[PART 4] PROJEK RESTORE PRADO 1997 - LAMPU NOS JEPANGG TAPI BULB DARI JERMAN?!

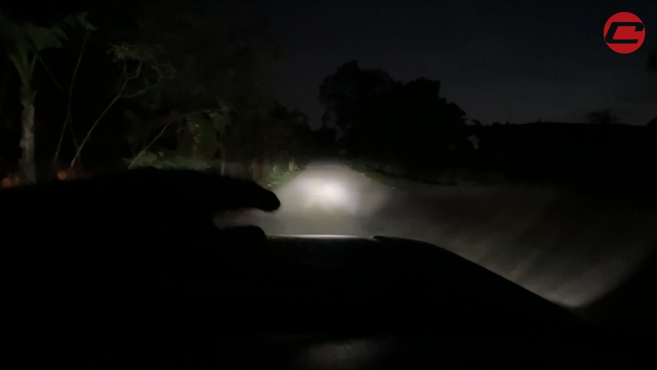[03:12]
haa haa nampak tak tu dia tak tinggi macam apa dia memang kat bawah je kalau pakai yang HID ataupun LED mentor lain dekat halogen reflector ni dia akan bersepah tau yang ini kan habis nampak dia ngam dekat depan tu sahaja macam yang original nak tengok lori tu lalu nampak tak tinggi pun lampu ni sebenarnya yes tapi